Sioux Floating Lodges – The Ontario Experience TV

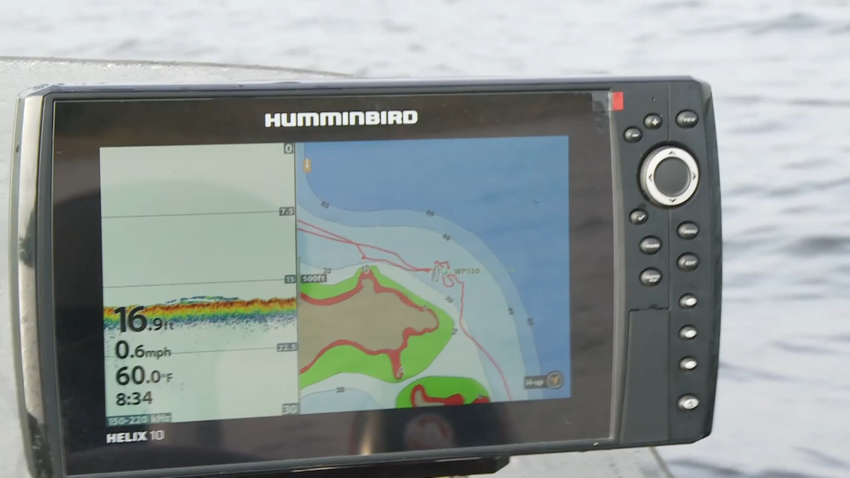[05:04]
On screen: depth 16.9 ft, water 60.0°F, speed 0.6 mph
Walleye. Walleye? Walleye. Oh, look at that.
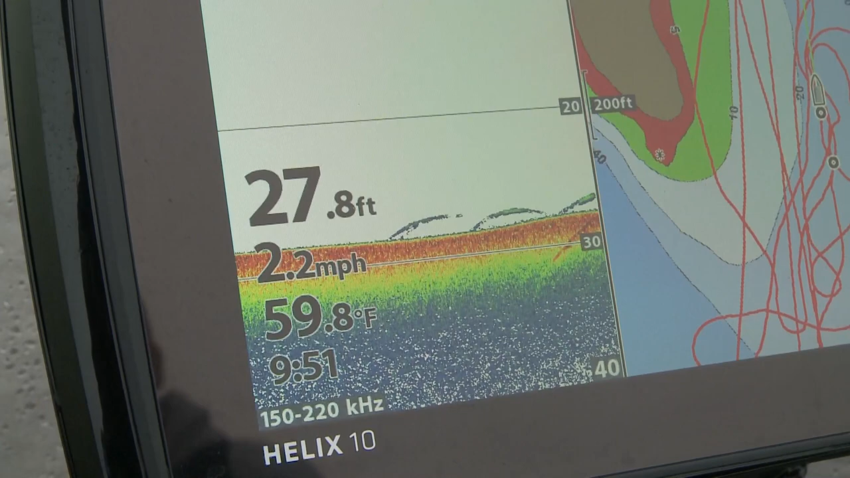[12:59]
On screen: depth 27.8 ft, water 59.8°F, speed 2.2 mph
That's actually not only fish like you see there, but that actually gives you a good sort of read on how the contour of actually you're driving the path.
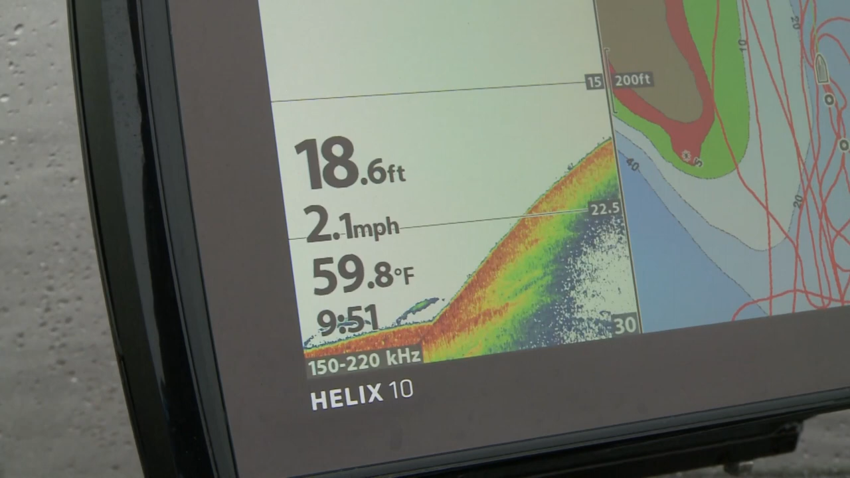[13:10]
On screen: depth 18.6 ft, water 59.8°F, speed 2.1 mph
You can see I'm just bumping up along the edge of a sharper ledge drop. I actually have coordinates along that edge at the base of the drop that sort of gives me a good idea on how to control the boat as we're passing along the edge of the drop.
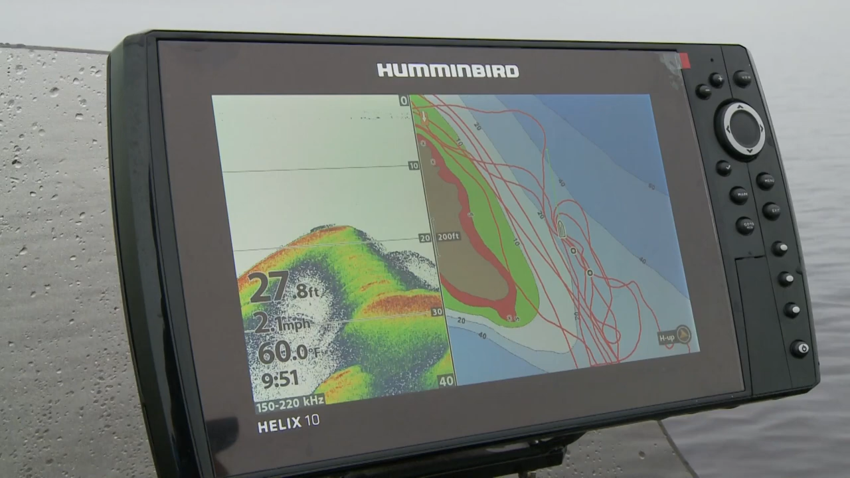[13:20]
On screen: depth 27.8 ft, water 60.0°F, speed 2.1 mph
Whoop, there's one. Fish on. Fish on. I got one. Oh, easy. Big one. Big one.
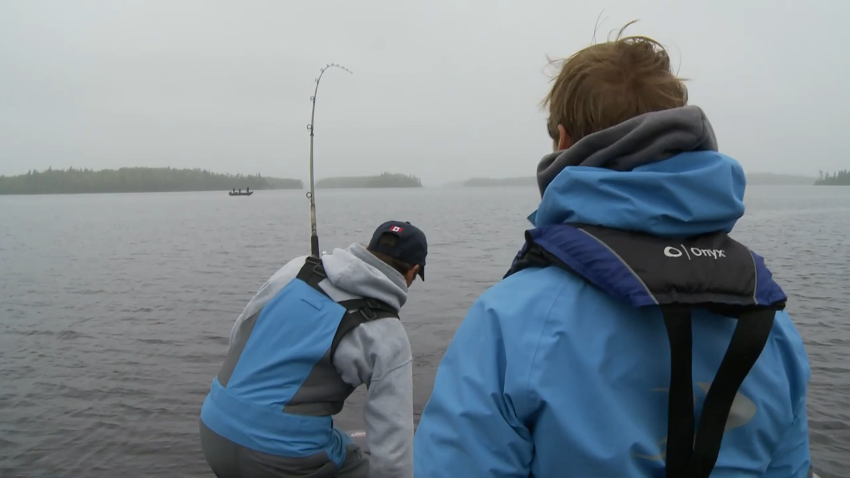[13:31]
Yeah. Nice. Big wallow. Yep.
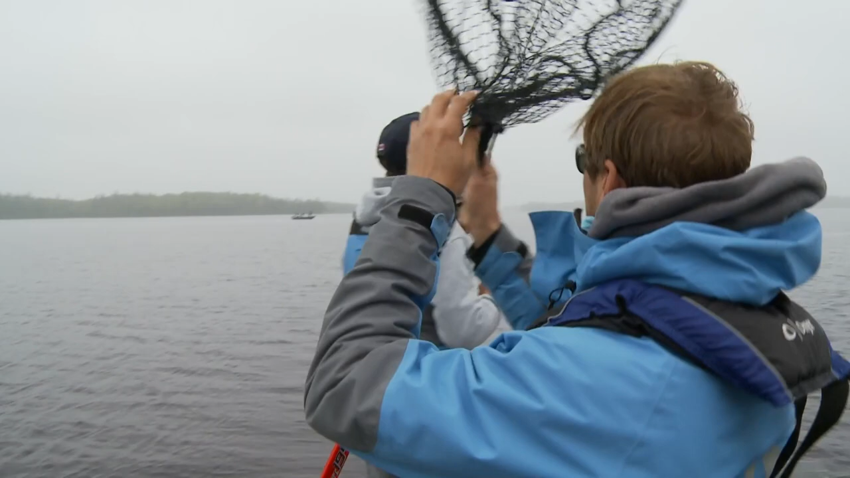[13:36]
Boy, that didn't take long. No, it didn't. We're seeing fish all over out in deep water.
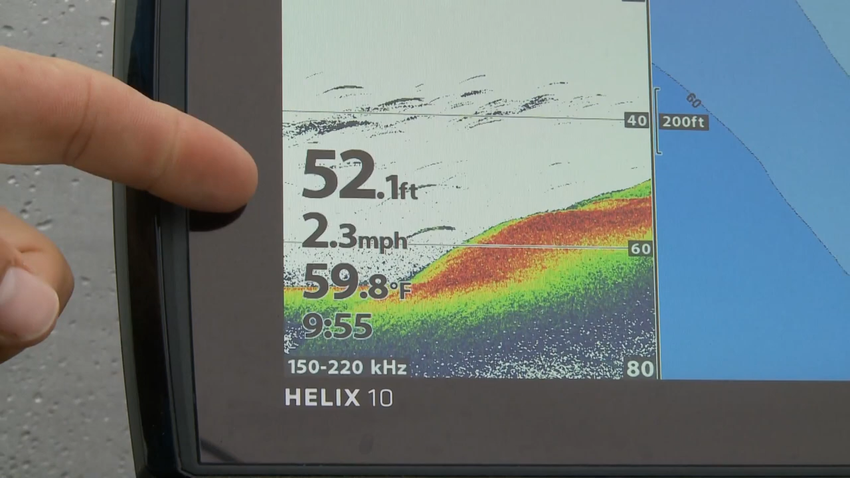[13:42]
On screen: depth 52.1 ft, water 59.8°F, speed 2.3 mph
Big. Oh, yeah. Right there. There's a lot of schools of suspended tulipies and whitefish. And so many different times,
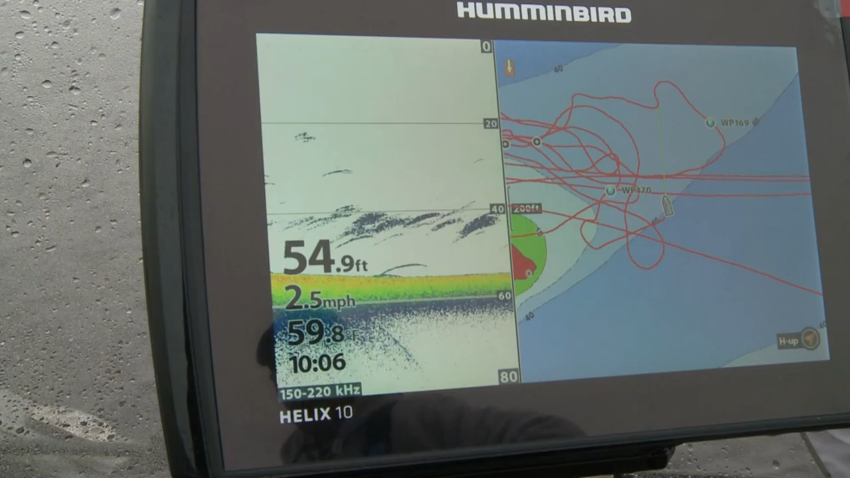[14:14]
On screen: depth 54.9 ft, speed 2.5 mph
And all the big fish in the system, whether they be muskies, big pike and walleyes, are feeding on this giant school of bait fish that are out here.